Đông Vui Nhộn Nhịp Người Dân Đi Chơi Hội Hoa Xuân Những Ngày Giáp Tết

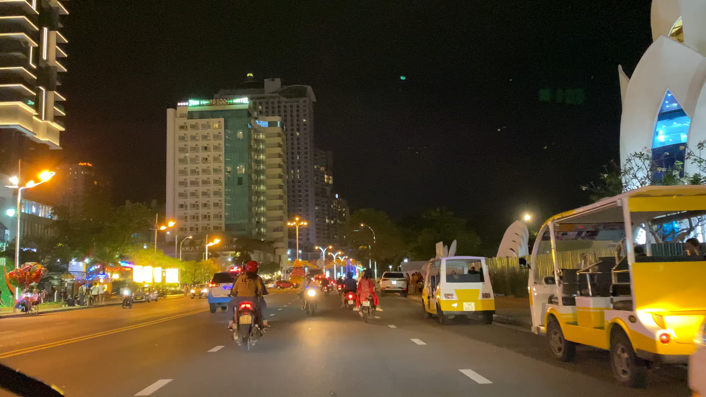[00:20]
Ngày nay là con đường biển tuyệt đẹp quý vị. Ở này là khu vực của tháp Trầm Hương này. Tháp Trầm Hương hiện tại cũng chưa có hoàn thiện.
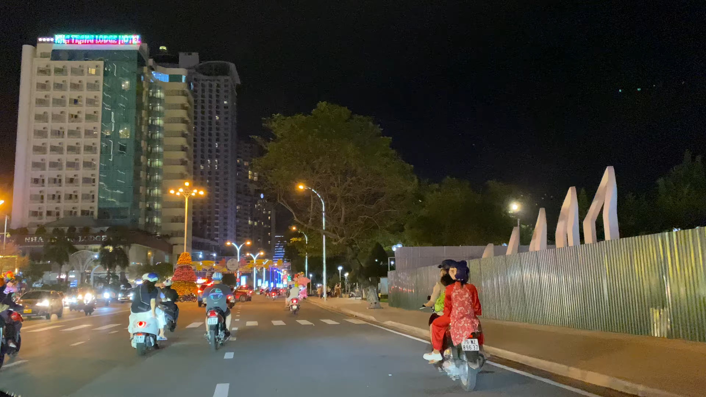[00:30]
Video này em thực hiện được hôm nay là vào tối ngày 25 Tết vậy, 25 tháng Chạp, những ngày sắp đến Tết rồi. Đoạn này là một cái khu vực giao giữa đường ba được con đường Trần Phú và con đường Lê Thánh Tôn.
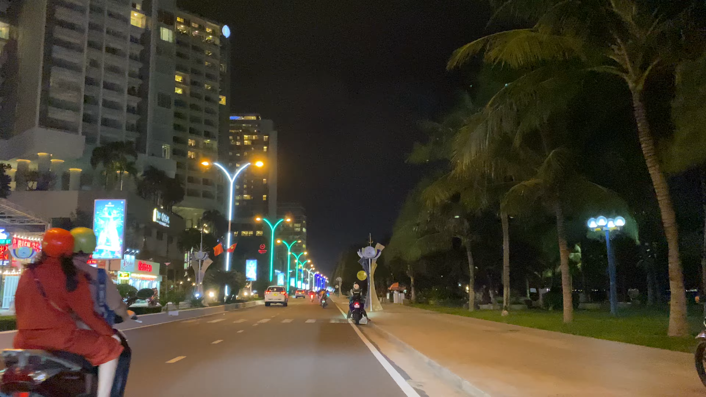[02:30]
Hôm nay tự nhiên trời bắt đầu gió thật mạnh, lạnh. Đây là những cái cây đèn led nè, mấy trụ đèn led. Rồi xung quanh chạy dọc đoạn này là người ta vẫn trang trí những cái bồn hoa rồi, vẫn đang làm rồi. Đến ngày Tết này bật điện lên chắc một ngày đẹp lắm luôn á.
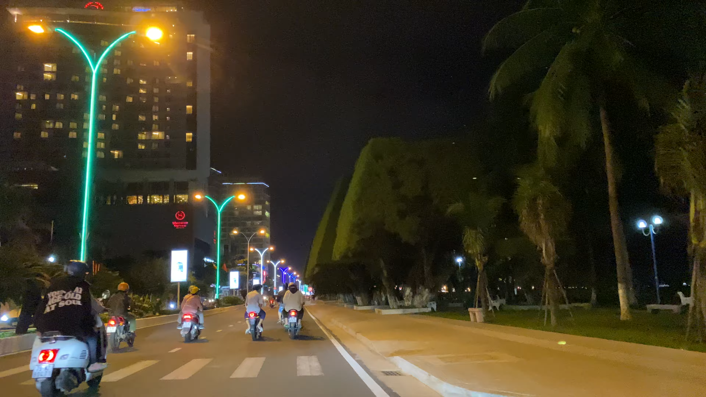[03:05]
Chạy dọc đoạn này là cái khách sạn là tòa nhà Intercon nữa vậy. Rồi Sheraton, rồi Diamond Bay. Ở vị trí này là ngã ba của con đường Nguyễn Chánh và con đường Trần Phú. Nguyễn Chánh lúc trước nó là con đường Nguyễn Tri Phương.
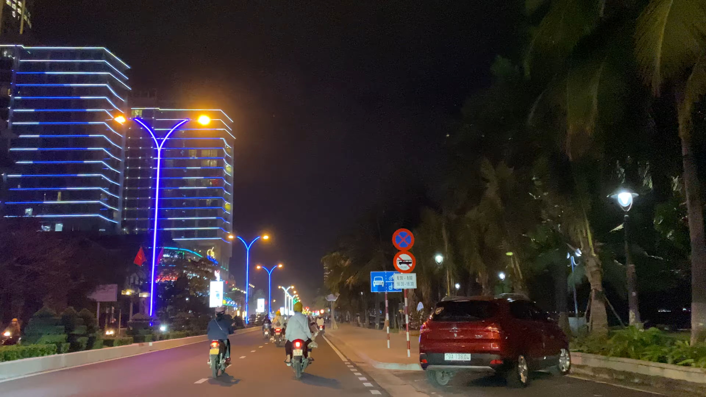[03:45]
Quý vị nào muốn ở những khách sạn mà tiêu chuẩn 5 sao mà view biển gần trung tâm thì cũng có thể ở trên khách sạn Sheraton. Rồi đoạn này là cái Diamond Bay. Phía dưới là trung tâm thương mại Nha Trang Center nữa, có thể đi mua sắm. Ngay góc của con đường Lý Tự Trọng và con đường Trần Phú.
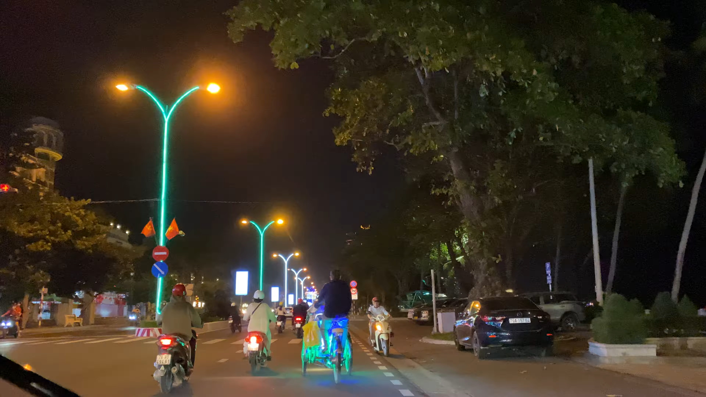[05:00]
đoạn này thì có cái sunrise Nha Trang Hotel, nó kiểu sân vườn cũng rất rộng. Mình ở những cái khách sạn như này là nó khó hơn, có sân vườn là thoải mái,
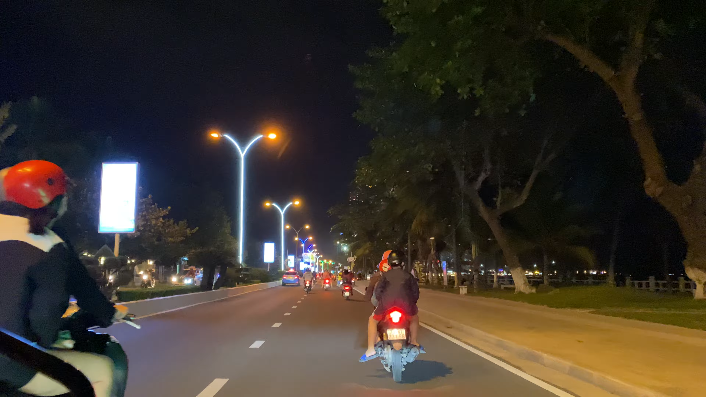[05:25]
kiểu nó cũng kiểu resort á, nằm bên cạnh của biển Master luôn.
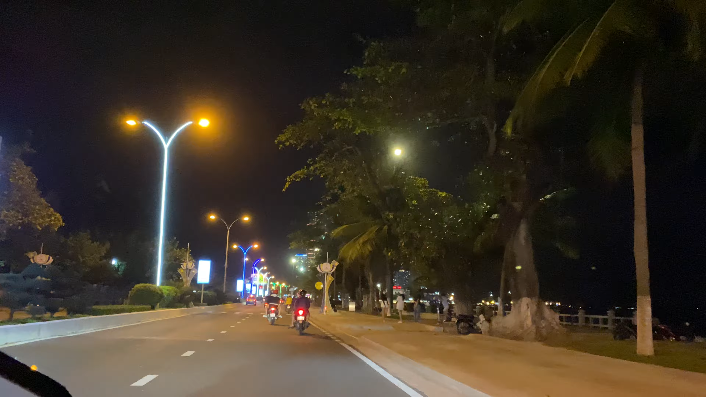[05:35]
Đoạn phía dưới này là những cái bùn ho đã đăng ký rồi này, dọc trên con đường đầu phố này. Nhưng mà có điều thì ta họ chưa có bằng điện, chưa có lên đèn nên chưa có đẹp. Bây giờ đi ra đoạn này, chạy trên con đường biển này, giờ này gió lạnh lắm mày, mặc áo khoác á, mặc là hơi lạnh đó nha.
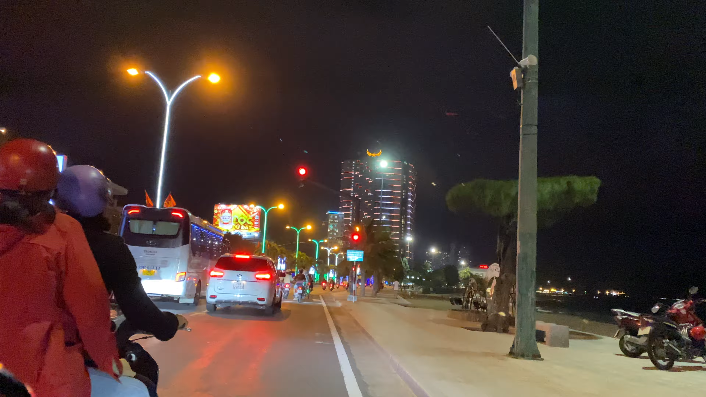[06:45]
Quý vị là ngã ba của con đường Lê Lợi giao với con đường Trần Phú.
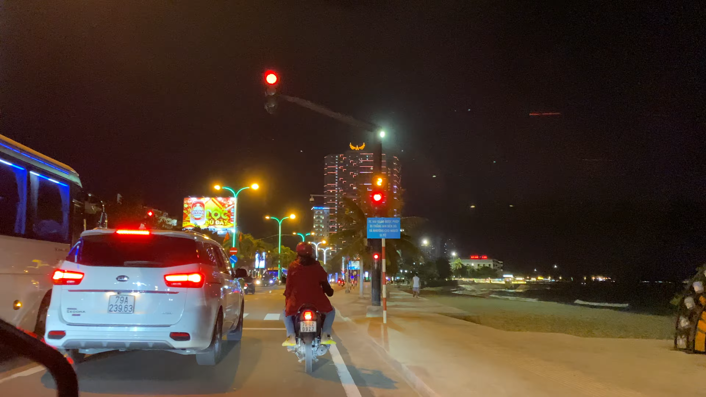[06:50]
Đoạn này là gần với bưu điện của tỉnh cũng như là gần với công viên Yến Suy nữa. Bên công viên Yến Suy thì cũng đã trang trí cái hội hoa xuân rồi này, rất là nhộn nhịp luôn.
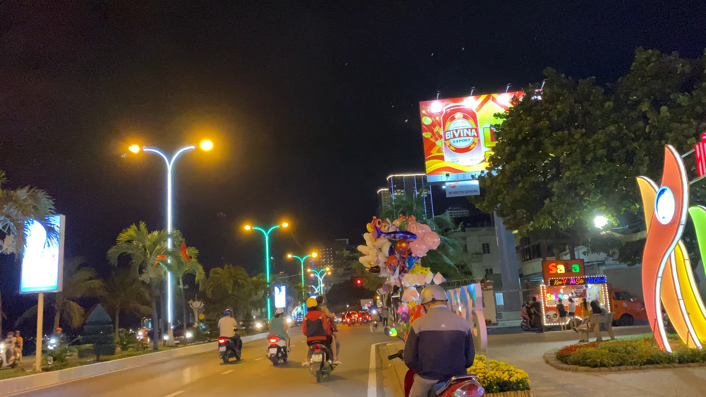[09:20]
Đây là cái cổng mé bên của công viên Yến Phi, hội hoa xuân Quý Mão.